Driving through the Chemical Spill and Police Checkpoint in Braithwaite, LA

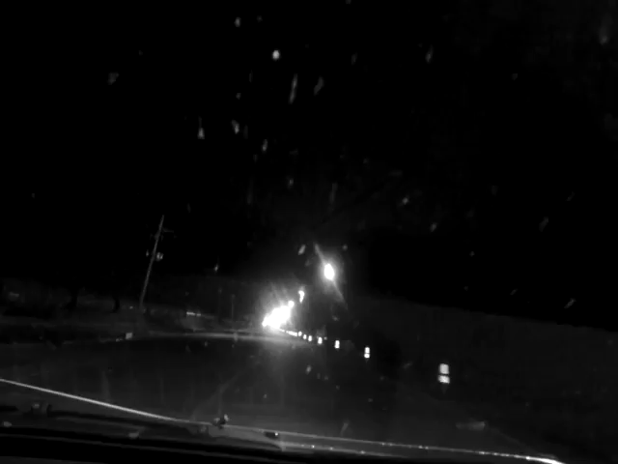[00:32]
So you can see the things all around. From the things, but we're driving through right now. We're a little bit past, we're about an hour past our curfew, so we're hoping not to be picked up or stopped by the police. But we're, you know, all of these containers, some of them leaked, that you can see, these railroad cars.